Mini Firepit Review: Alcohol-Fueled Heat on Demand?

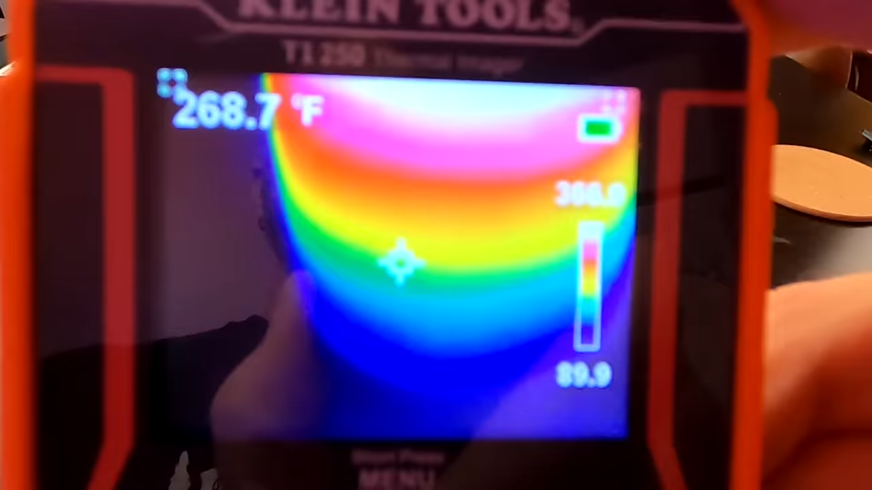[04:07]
On screen: spot 268.7°F
As you can see, the outside is certainly warmer than it was when it first started.
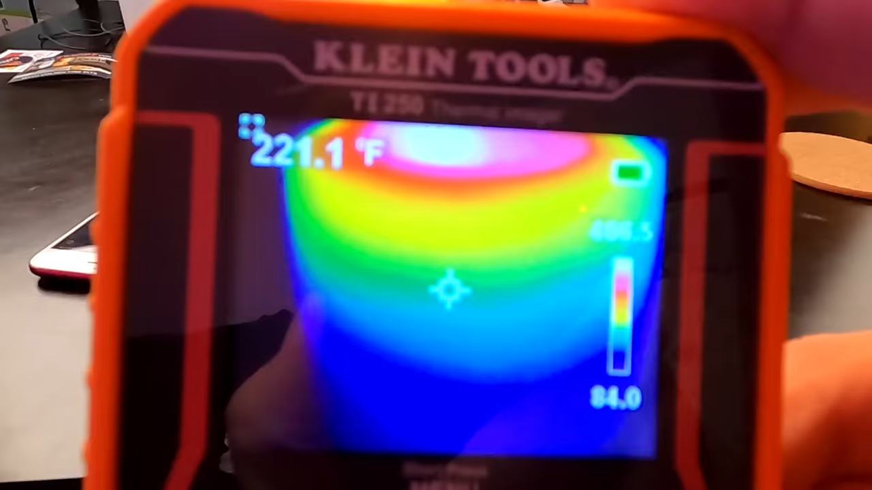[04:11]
On screen: spot 221.1°F
So, really all except for the very bottom is kind of warm or too hot to touch.
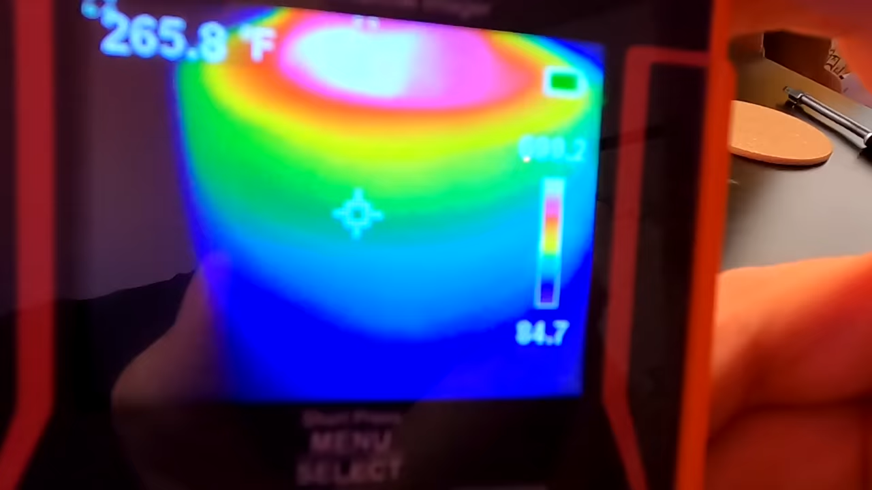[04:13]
On screen: spot 265.8°F
So, it's certainly warming up. So, down here it's kind of passable, but the higher you get the, it's really hot up here.